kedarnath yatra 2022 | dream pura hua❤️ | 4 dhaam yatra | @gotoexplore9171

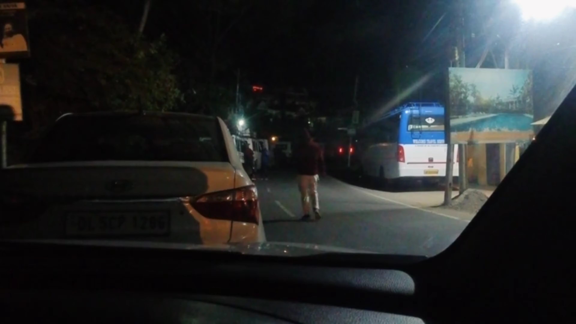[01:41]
पे चेक पॉइंट है यहां पर रूपे है यहां पर चार बजे सब को तो देखो कि ट्रैफिक लगी है हमें आप 4 बजे निकलेंगे नहीं से और अभीना हमने चाय